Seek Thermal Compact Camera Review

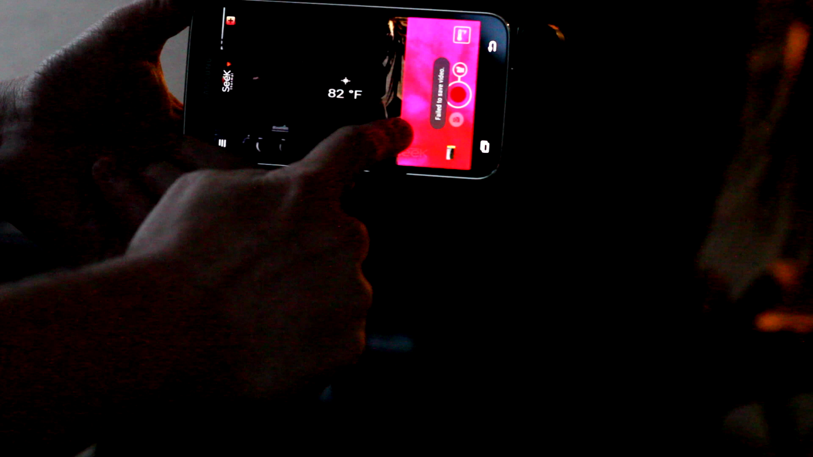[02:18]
On screen: spot 82°F
Temperature readings in general are incredibly accurate, within one degree on average.
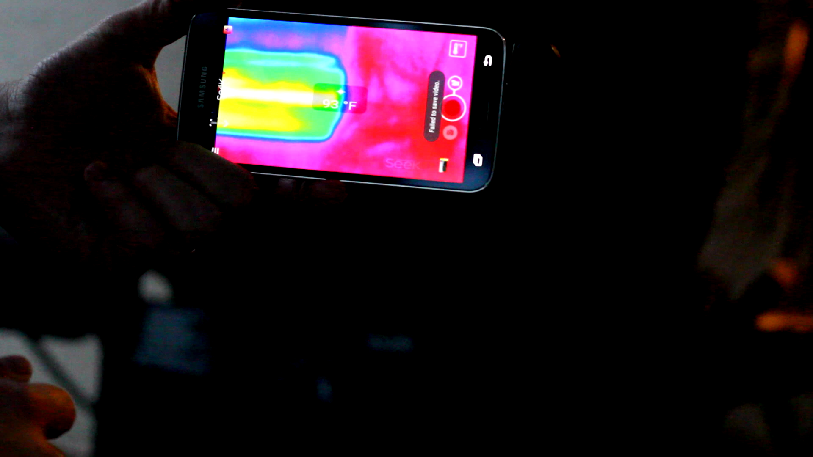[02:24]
I measured this using a number of different tools, and I only found one time in my two months of usage that it was sort of inaccurate,
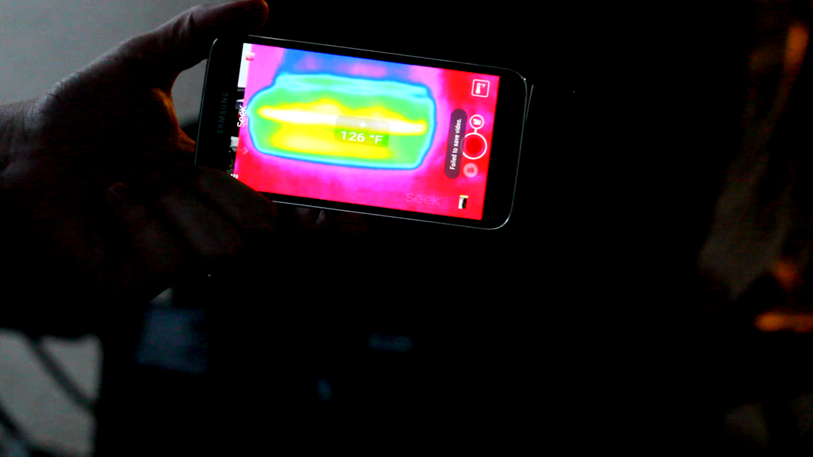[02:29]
On screen: spot 126°F
although that could have been due to a number of factors where I was pointing at a person,
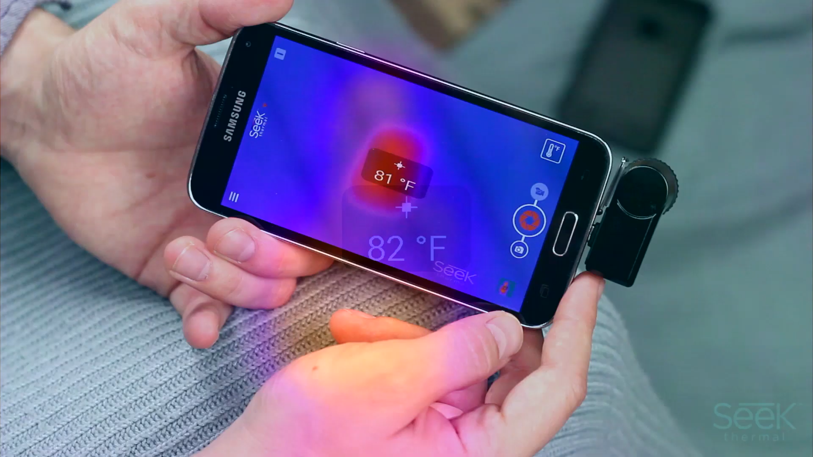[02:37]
If you have trouble seeing the colors here, there are a total of seven different color modes,
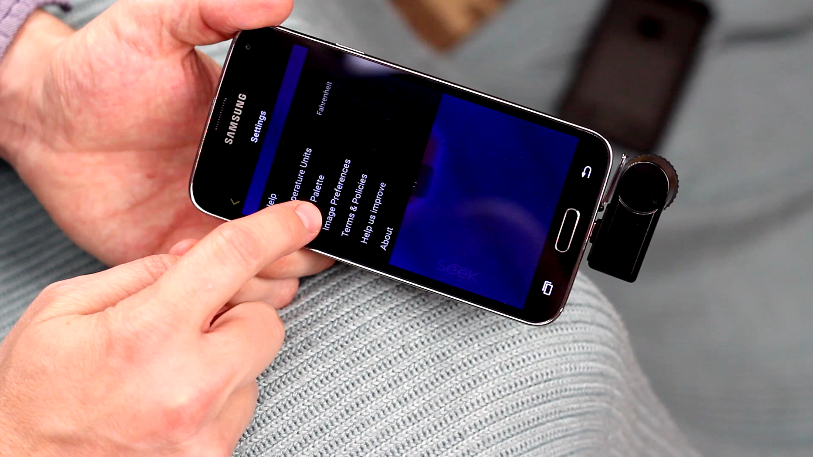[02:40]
and even two black and white modes if you don't want to see everything in color.
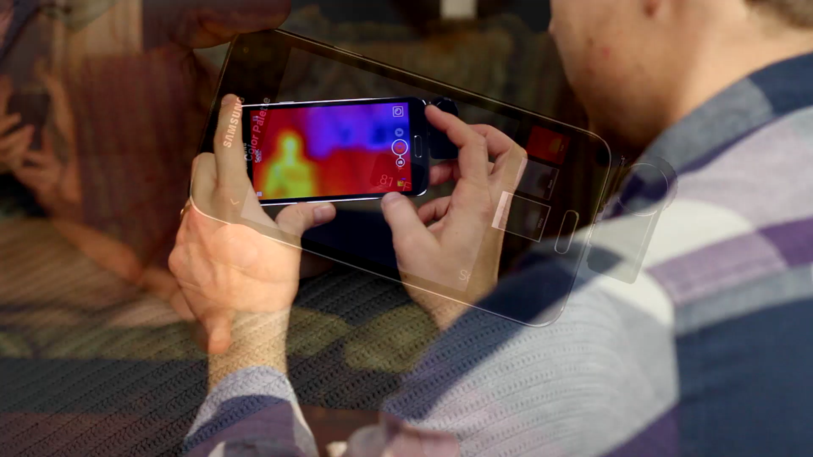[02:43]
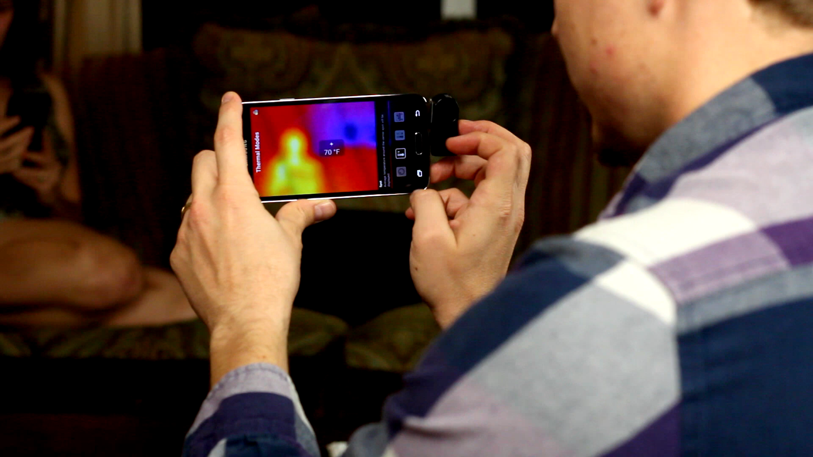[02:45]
On screen: spot 70°F
There's a few different modes available, the first one doesn't actually show any temperature, it just shows you the different colors, whereas the next one will go to a single point of reading.
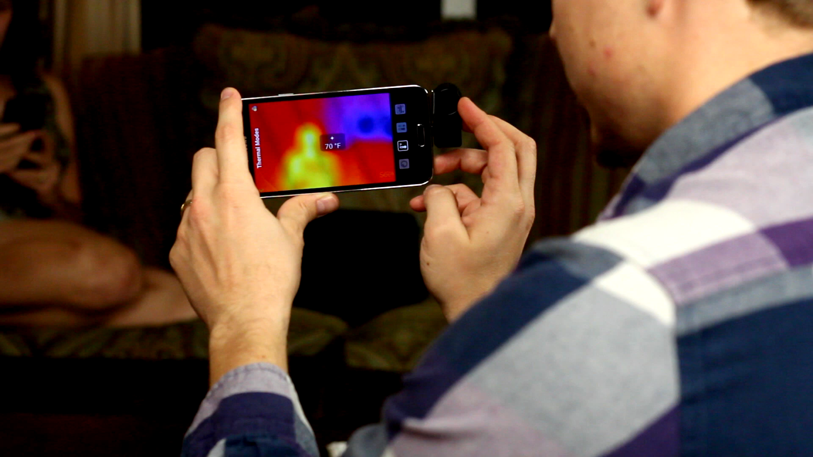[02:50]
The third option will show the highest and lowest values on the screen at the same time,
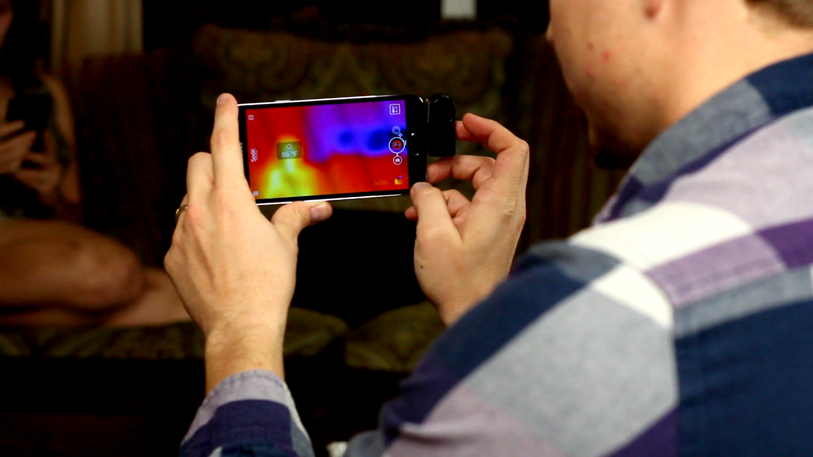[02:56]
and then that last mode is going to display only temperatures above or below a certain threshold,